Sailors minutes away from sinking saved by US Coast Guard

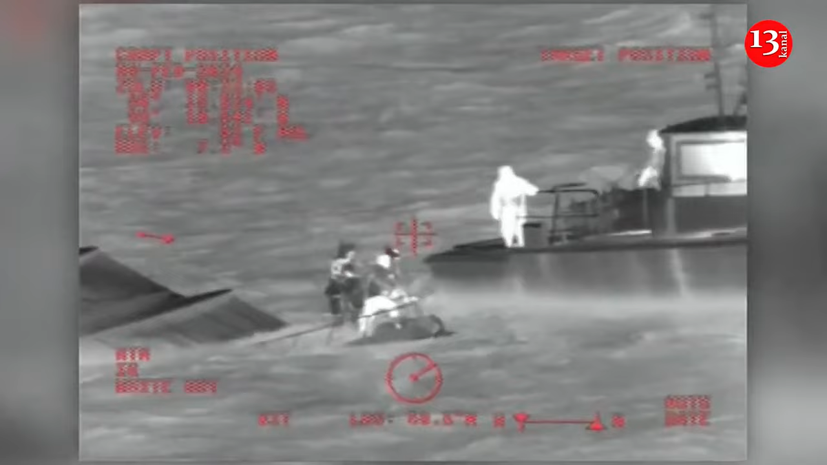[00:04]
Coast Guard helicopter was in the right place at the right time to save sailors just as their boat sank in the Gulf of Mexico on February 5, according to Independent. Two individuals were assisted by a rescue swimmer who was deployed from the helicopter to the water. The swimmer took the sailors from the boat to the MH-60T helicopter. Thermal footage released by the U.S.
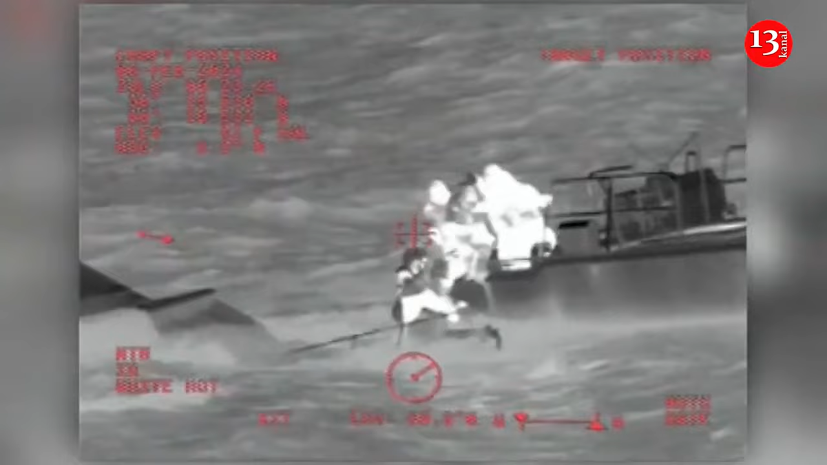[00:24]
Coast Guard Training Center in Mobile, Alabama, shows the pair being rescued just as the vessel they were operating was submerged in the water. The U.S. Coast Guard said it was in the right place at the right time to save two people from a sinking boat. Besides, the U.S. Coast Guard is searching for a sailor who they say never arrived in Hawaii after a planned three-week sail.